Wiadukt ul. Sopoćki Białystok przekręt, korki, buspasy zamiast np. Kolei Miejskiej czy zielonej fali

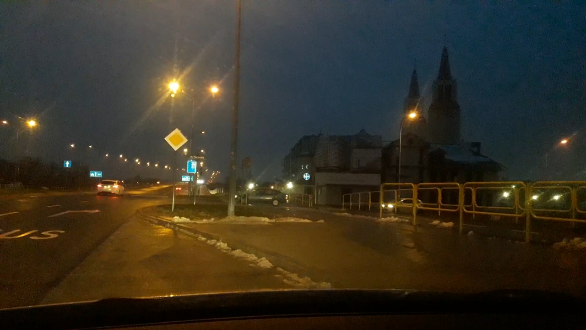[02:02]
zaraz będziemy jechać właśnie w takim korku samochodowym bo ruch z kolei samochodowy jest całkiem duży ludzie korzystają z tego skrótu tak no bo skoro ktoś zrobił taki wygodny przejazd natomiast problem jest taki, że tutaj były takie dosyć cenne tereny przyrodnicze porównywalne z Biebrzańskim Parkiem Narodowym mokradła bagna no i to zostało bezpowrotnie zniszczone przez zmianę stosunków wodnych no tutaj widzicie po prawej stronie właśnie pan mnie wytrzymał nie jest taksówką